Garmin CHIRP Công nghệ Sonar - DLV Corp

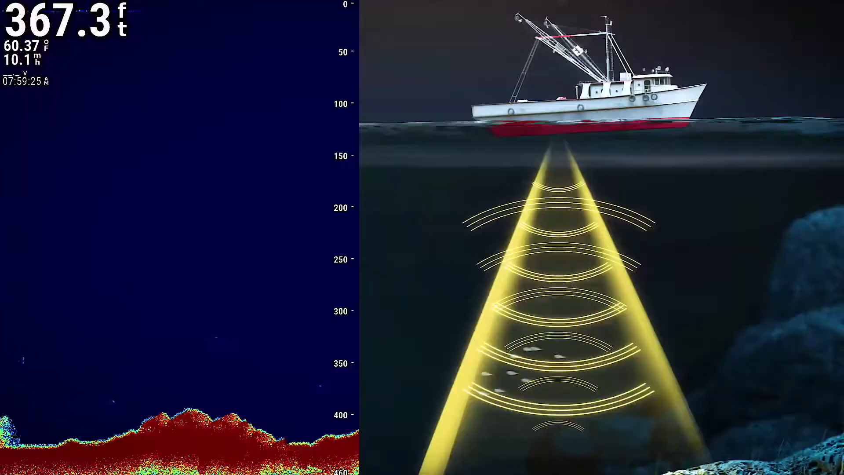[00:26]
On screen: depth 367.3 ft, water 60.37°F
A fish finder emits ultrasonic pulses from a transducer.
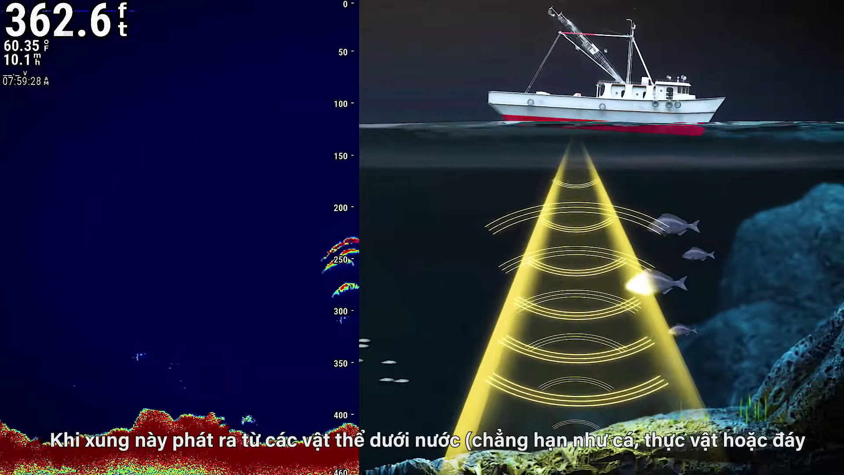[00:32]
On screen: depth 362.6 ft, water 60.35°F
When this pulse bounces off objects in the water, such as fish, plants, or the seabed, the echo is received by the transducer. This signal's depth and intensity can be displayed as a sonar image on the screen of the fish finder.
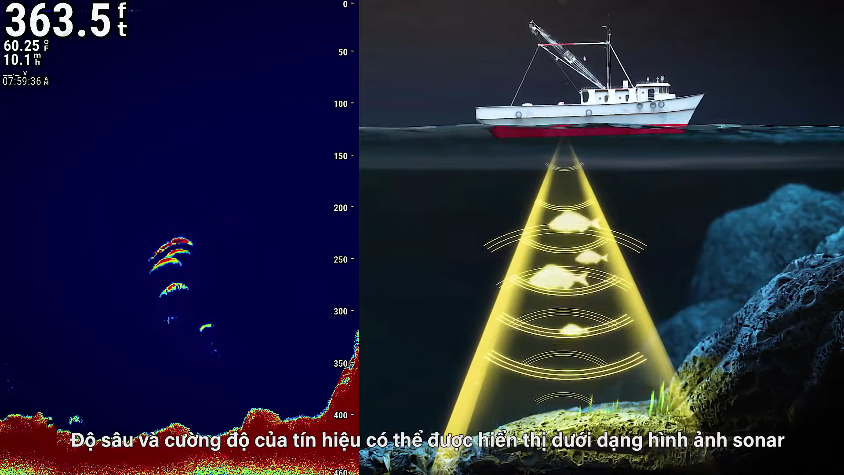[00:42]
On screen: depth 363.5 ft
How do traditional sonar and Chirp sonar systems differ? Traditional sonar transmits at a set frequency and produces an image of limited resolution when it strikes an underwater object. Fish finders that use traditional sonar produce an image that is relatively indistinct.
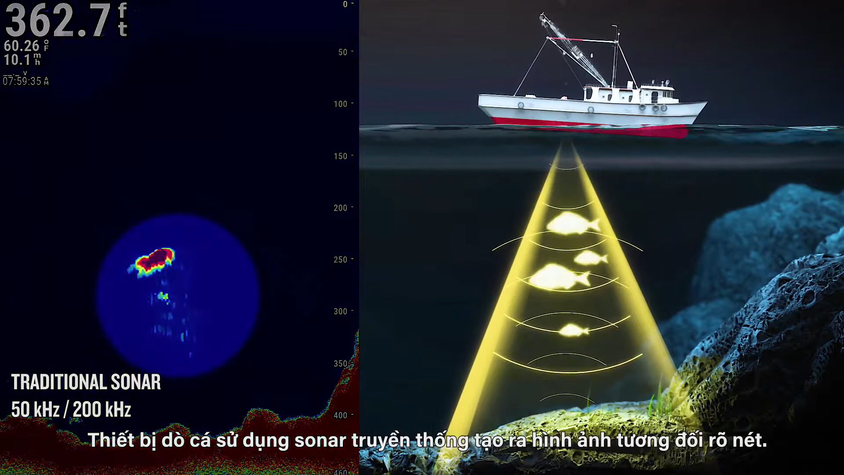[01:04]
On screen: depth 362.7 ft, water 60.26°F
Chirp stands for compressed high-intensity radiated pulse. Chirp sonar devices emit a composite compressed pulse at multiple frequencies, which produces a high-resolution image when it strikes an object.
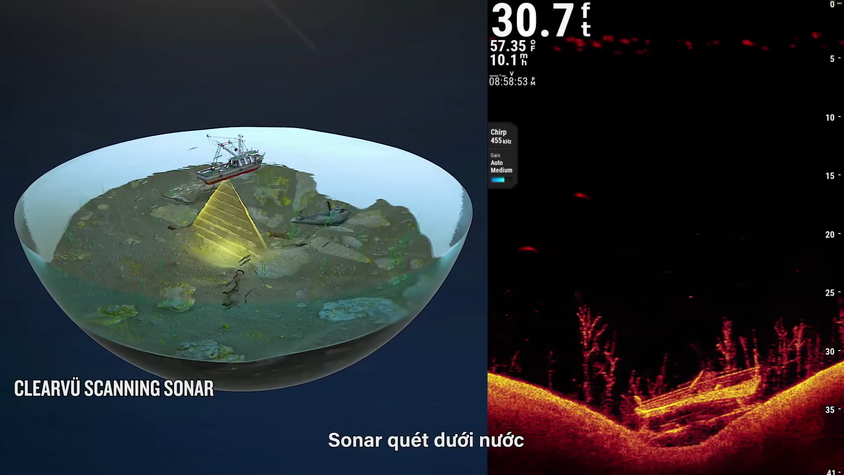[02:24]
On screen: depth 30.7 ft, water 57.35°F
Underwater scanning sonar gives you a direct view of what is below your boat. You can see underwater objects and structures in clear detail. Garmin ClearView scanning sonar integrates Chirp sonar technology to provide an image of near photographic clarity. Underwater side scanning sonar can produce a rich and high-clarity image of the underwater environment on both sides of your boat.
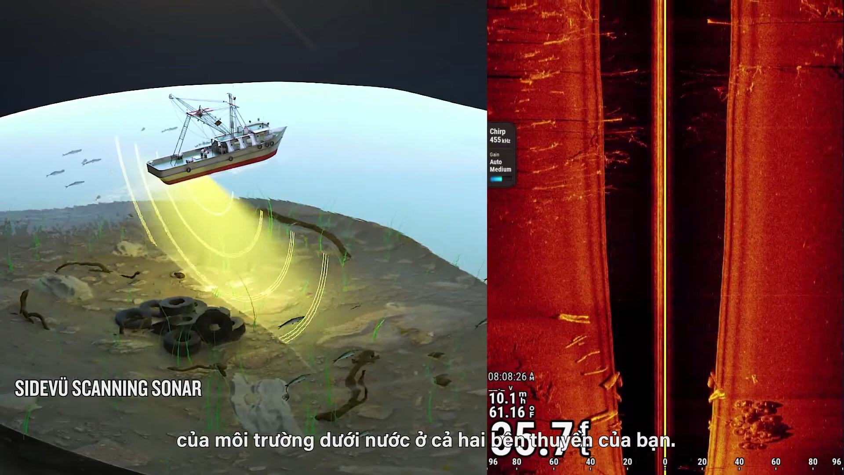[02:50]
On screen: water 61.16°F
Garmin SideView scanning sonar uses Chirp sonar technology to give you a clear picture of the position of underwater targets.